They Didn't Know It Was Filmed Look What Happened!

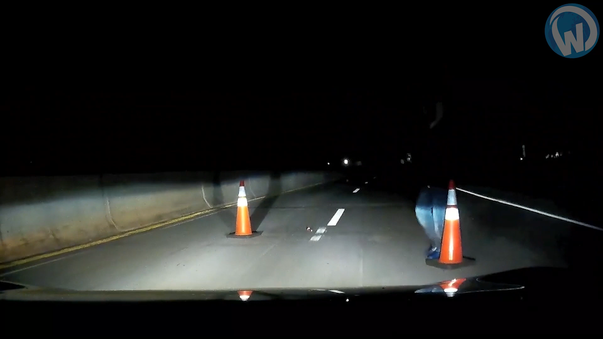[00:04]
Or a thug with dubious intentions faking a breakdown in the middle of a highway?
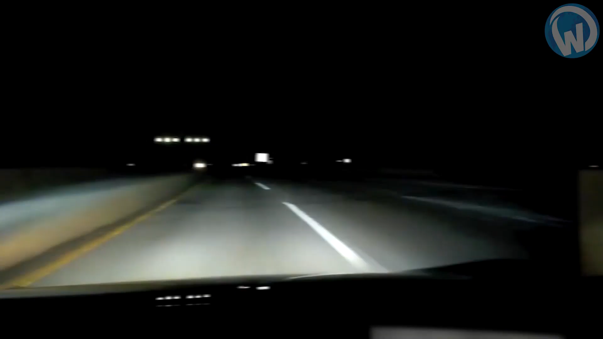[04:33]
As you can see at the beginning of the sequence, it is already past midnight. The road is dark and quite clear, so our driver does not hesitate to drive at full speed to reach his destination as soon as possible. However, traffic cones in the middle of the highway force him to slow down.